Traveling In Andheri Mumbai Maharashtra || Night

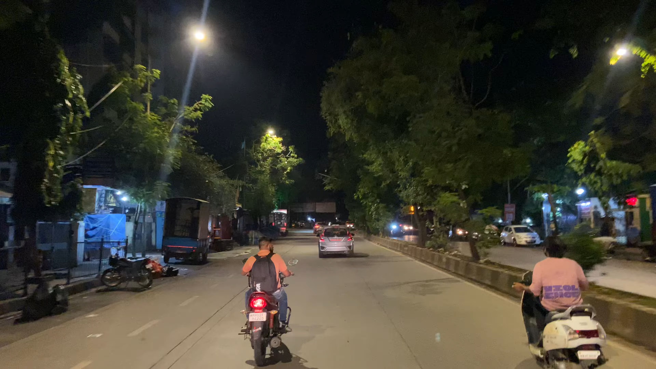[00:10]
हाँ ये गली और ये गली। अच्छा अपनी गाड़ी रोड पे जाती है ना ये भी गली। हाँ पता है ना देखो। हाँ ये गली से वो गली से आता है।